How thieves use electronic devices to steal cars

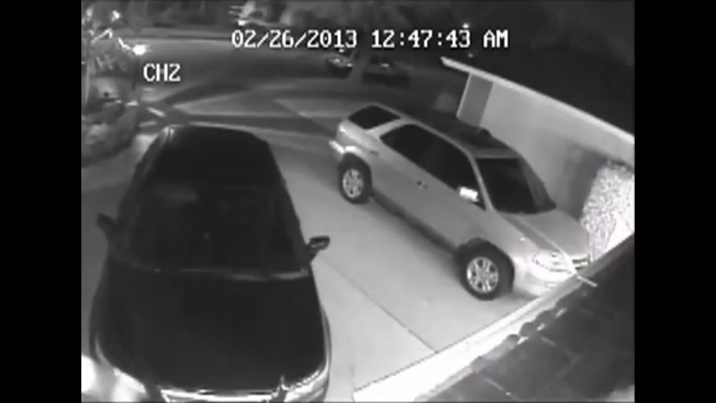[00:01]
Look closely and you'll see thieves able to open locked car doors. It's like they have their own key. It's happened all across America.